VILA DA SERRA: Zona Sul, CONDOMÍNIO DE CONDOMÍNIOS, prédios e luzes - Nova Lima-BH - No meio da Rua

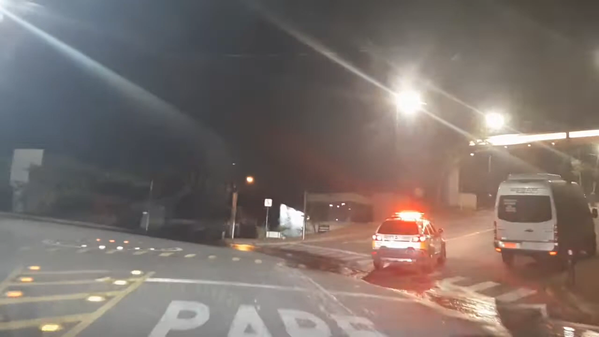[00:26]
interessante vamos lá vamos entrar aqui a Vila Monte Verde
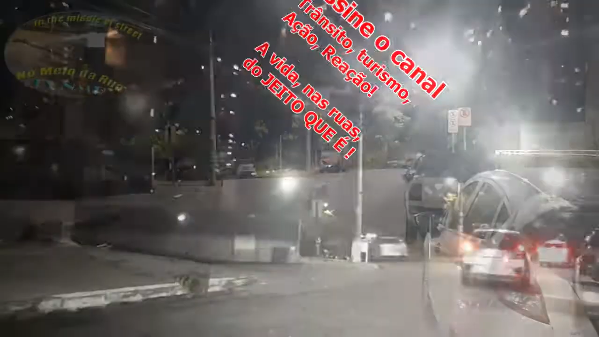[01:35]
tem vários bares ali me fugiu o nome do lado da Avenida aqui nós vamos chegar lá aqui embora seja
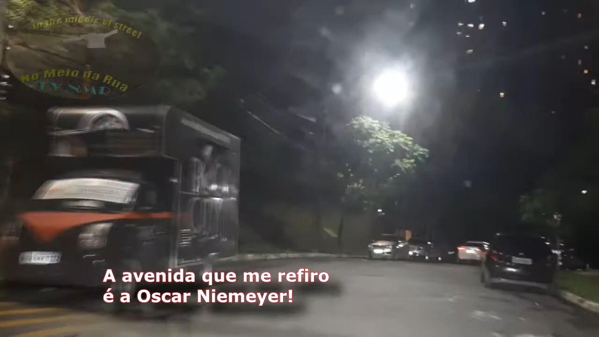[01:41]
uma área restrita parece muito uma um bairro né
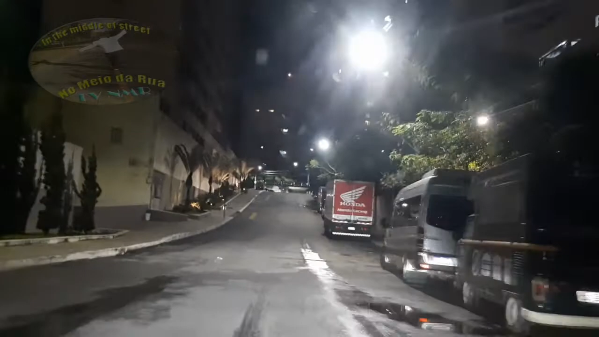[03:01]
vai dar para perceber que é
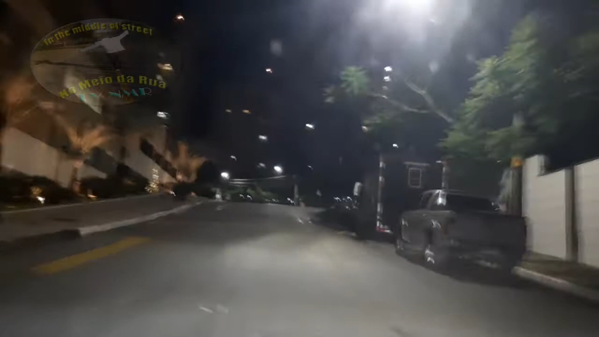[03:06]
ele não é assim extenso demais aí terminou aqui
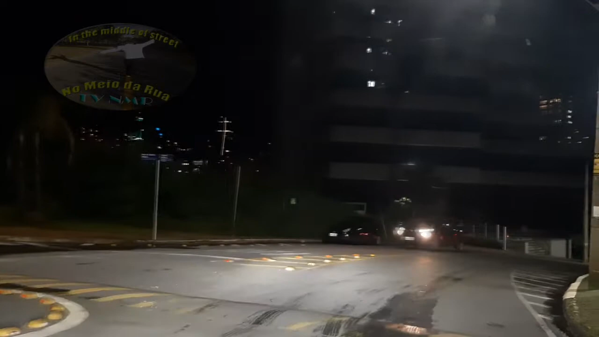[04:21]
aqui ó ali nós temos outro condomínio aqueles dois edifícios lá
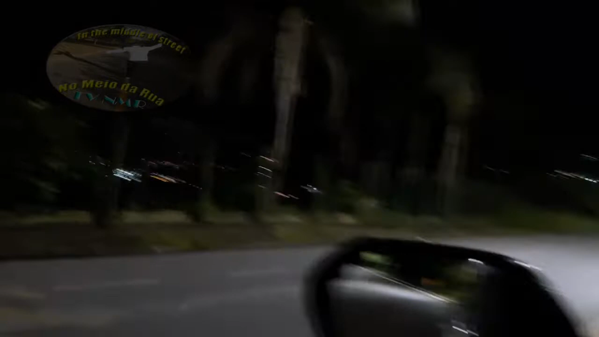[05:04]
colocaram iluminação para eles funcionaram justamente para destacá-lo mas lá aqueles dois edifícios que eu já registrei que é o com alta vista e aquele prédio que tem uns traços nós vamos parar lá perto deles
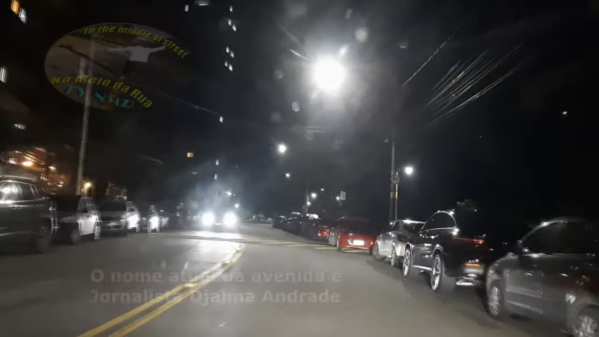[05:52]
avenida do Morro é o nome dessa avenida aqui é
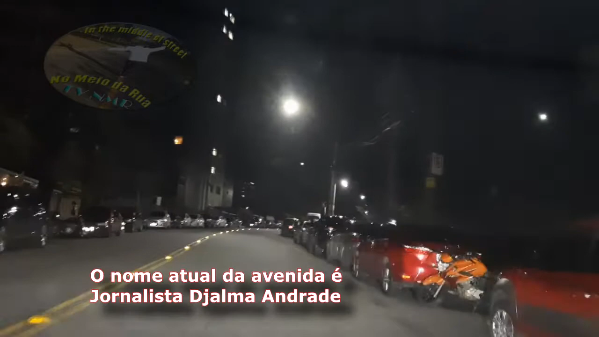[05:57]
o
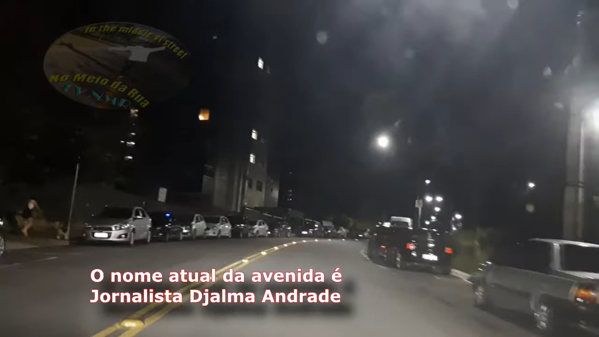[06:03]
nome dessa avenida aqui vamos lá do quando eu filmei o outro lado lá o
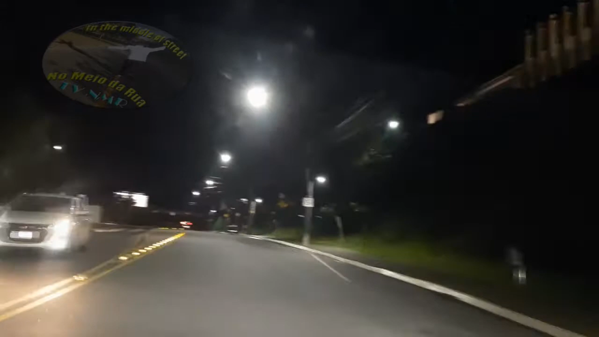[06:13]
Belvedere né eu cheguei a comentar dessa ponte ferre aqui ó
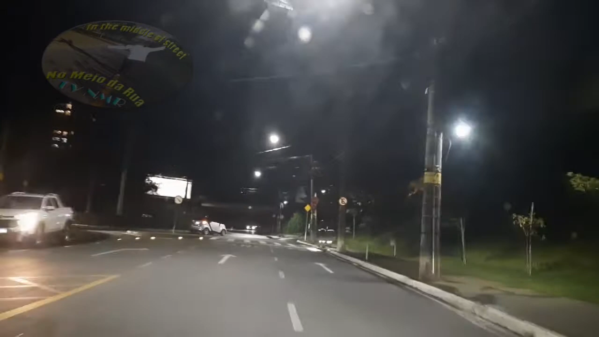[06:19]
essa ponte ferre aí faz a divisão dos dois lados e salvo engano também de Belo Horizonte para Nova Lima
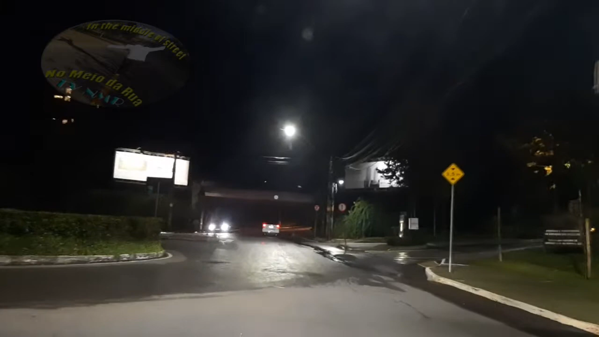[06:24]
nós vamos deixar ela aqui ó essa é uma das duas passagens
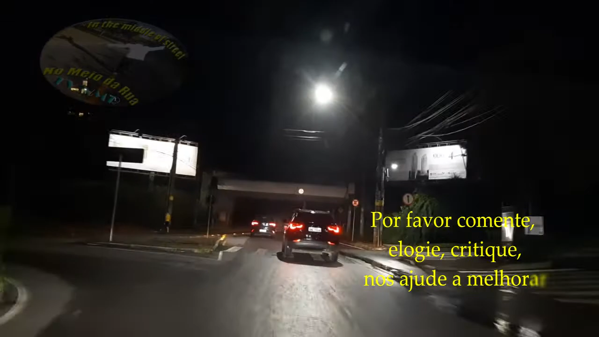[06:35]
né uma é a entrada lá pela MG 030 e a outra é
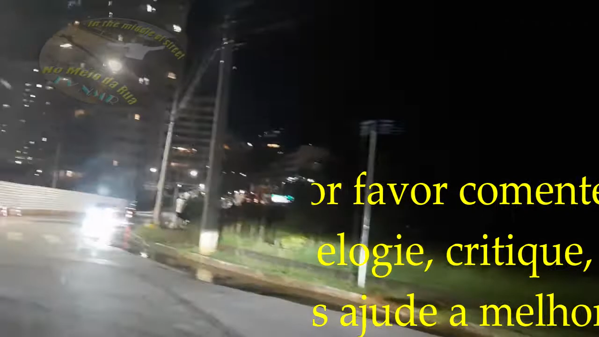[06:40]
essa aqui é só chegar de Belo Horizonte para essa região
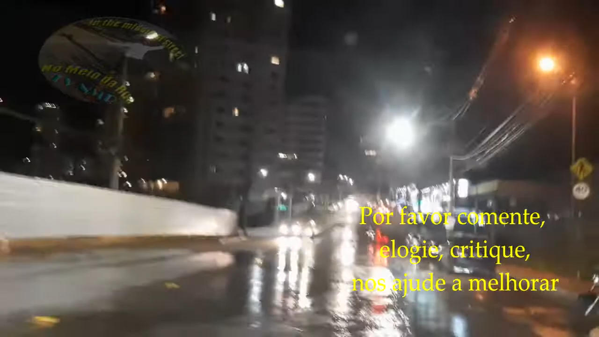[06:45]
então então estamos aqui essa é a avenida
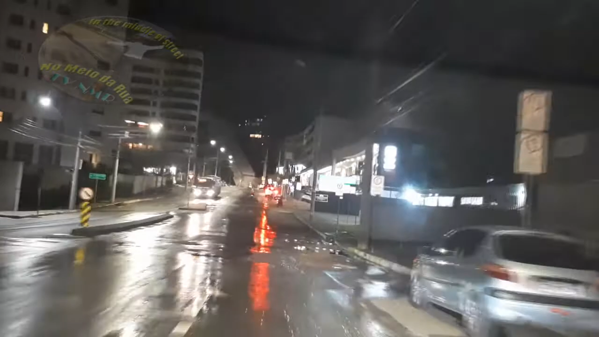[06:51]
comercial e happy hour que é a Lameda da Serra vamos fazer o vídeo registrando essa visão noturna
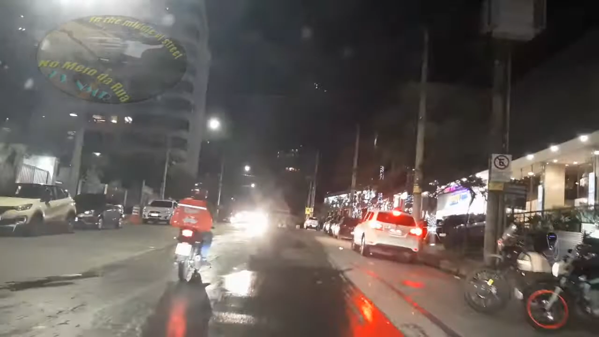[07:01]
dela muito iluminada muito iluminada alguns ainda segurando luzes ali na Carlinhas é nós vamos ter essa visão diferenciada
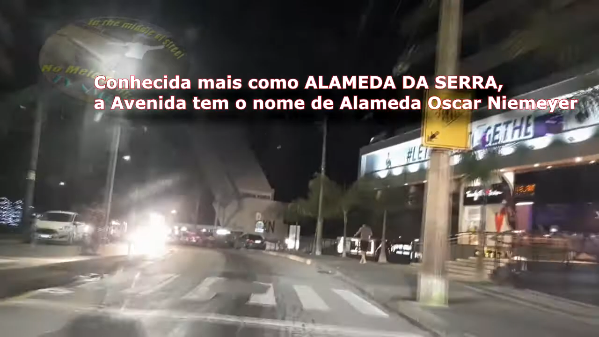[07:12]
aqui no nosso canal olha ali aqui esse prédio com a chuva de prata aí ó olha que bacana
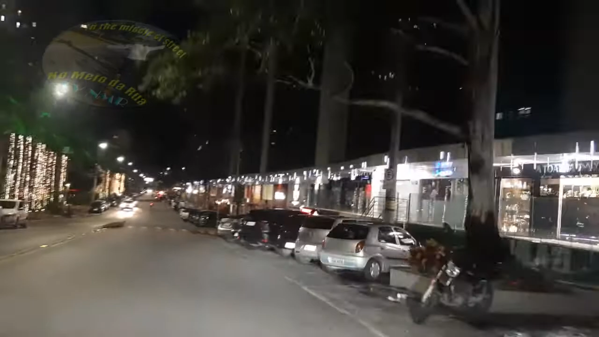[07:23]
a Lameda da Serra na Lameda da Serra em Nova Lima